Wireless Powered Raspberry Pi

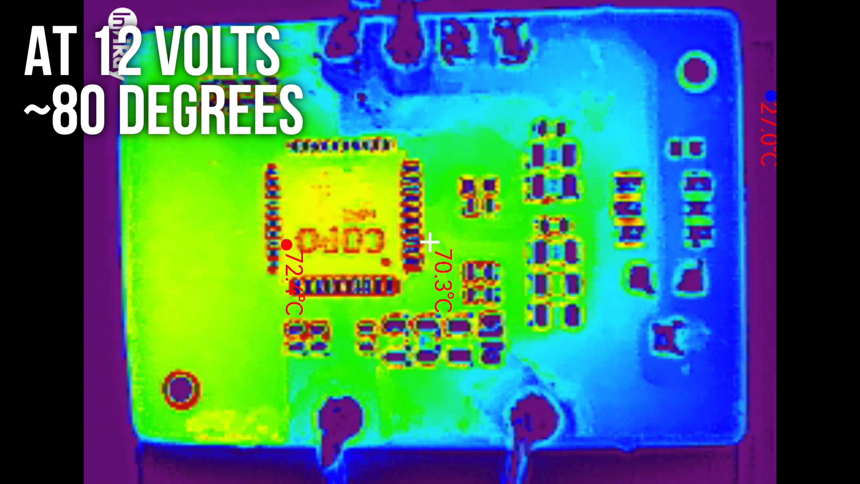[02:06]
On screen: spot 70.3°C
We're getting up to around 80C on the receiver board when we run the transmitter at 12V.
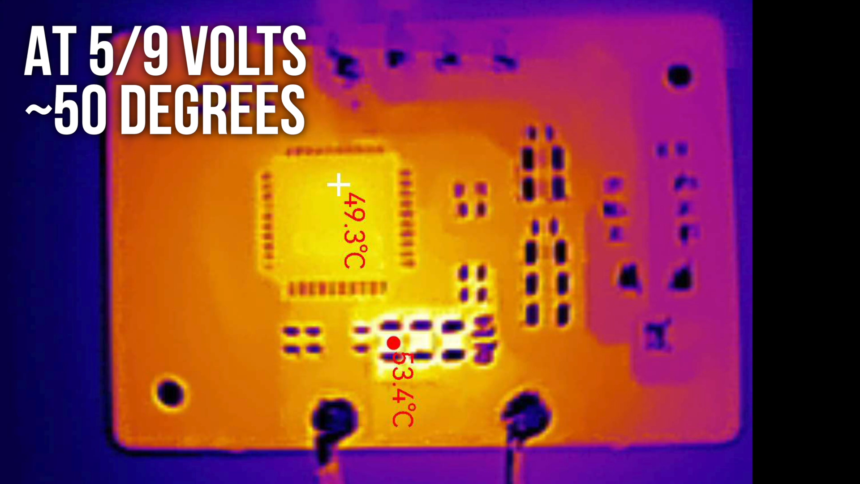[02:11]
On screen: spot 49.3°C, max 53.4°C
If we run the transmitter at 5 or 9V it only goes up to a much more comfortable 50C.
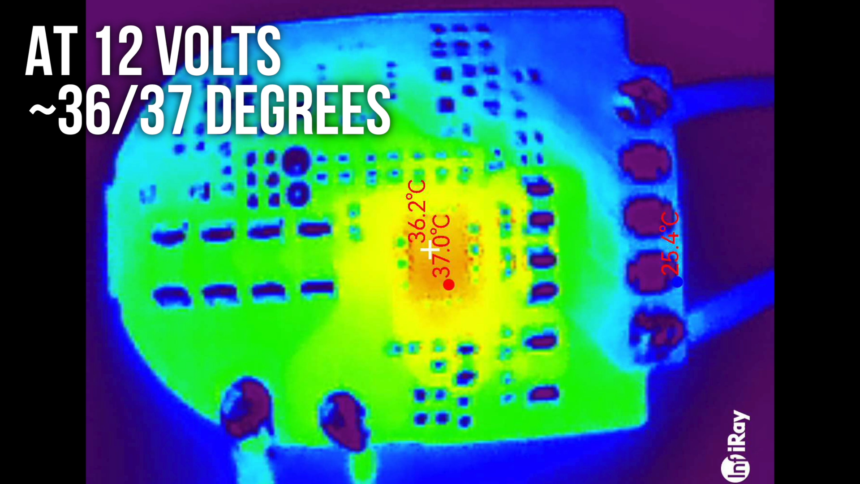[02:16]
Interestingly the transmitter board doesn't seem too bothered by the supply voltage at all.
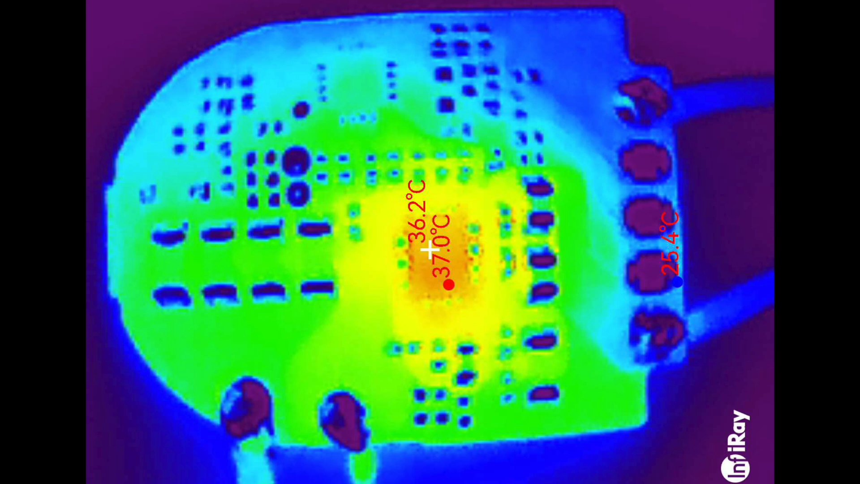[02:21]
On screen: spot 36.2°C, max 37.0°C, min 25.4°C
There's only a temperature increase of around 5 or 6 degrees when running at 12V compared to 5 or 9V.